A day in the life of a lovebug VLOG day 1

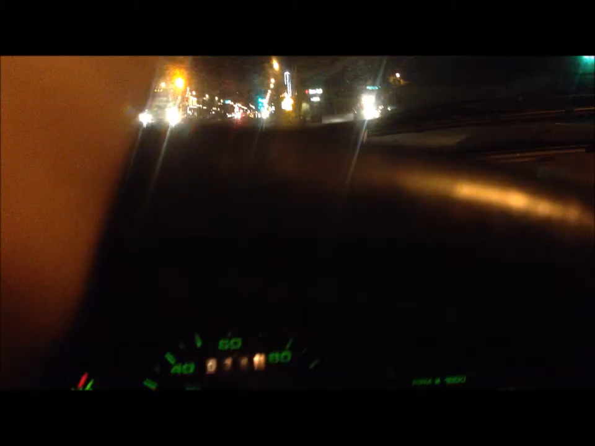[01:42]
I'll see you guys in a bit So I'm coming up on Old Town Gilbert They're doing construction But it's really pretty right here And I thought you guys should see it Because like I said,
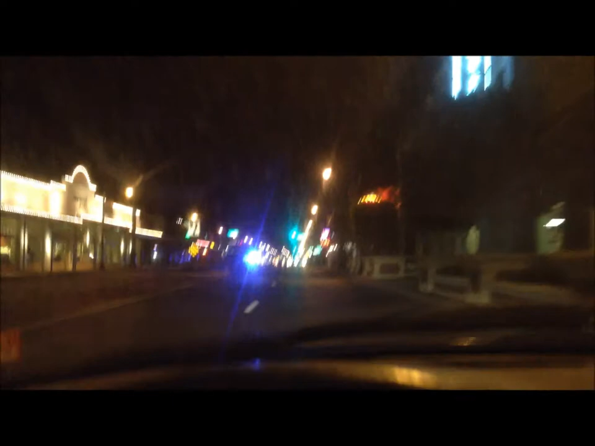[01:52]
it's really pretty I think that lane is closed Yes, yes it is The whole street's closed That sucks For me Because it was really pretty And I wanted to show you guys it But there's a nice old style diner right here Which is pretty cool Might go there someday I just got home And now